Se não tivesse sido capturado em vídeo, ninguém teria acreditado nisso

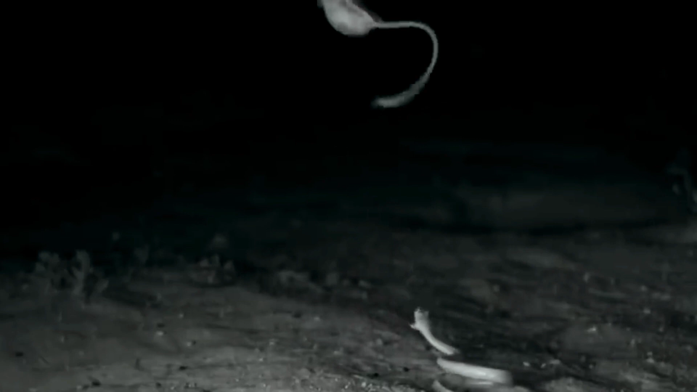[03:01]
Enquanto a cobra busca sua próxima refeição, o rato canguru confia em seus reflexos relâmpagos para escapar ileso.
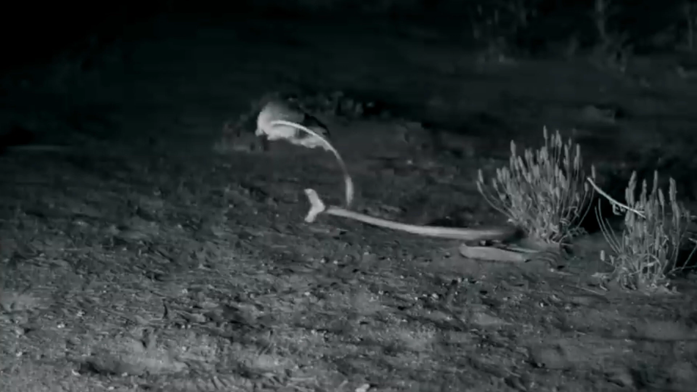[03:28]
reorientando-se no ar e usando suas pernas e pés poderosos para dar chutes precisos, quase como um ninja em ação. O mais impressionante é a velocidade dessas interações.